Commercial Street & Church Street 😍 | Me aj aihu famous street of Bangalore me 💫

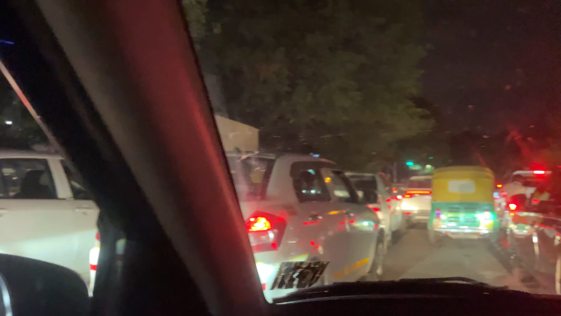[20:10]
निकल गए रूम के लिए। बहुत ही ज़्यादा ट्रैफिक आप देख ही पा रहे हो, हर टाइम बैंगलोर में ट्रैफिक ही रहता है, कहीं भी सुकून नहीं है। हेलो गाइस, तो आज है नेक्स्ट डे, लाइक मैं कल जो ब्लॉग था वो कंटिन्यू आज कर रही हूँ।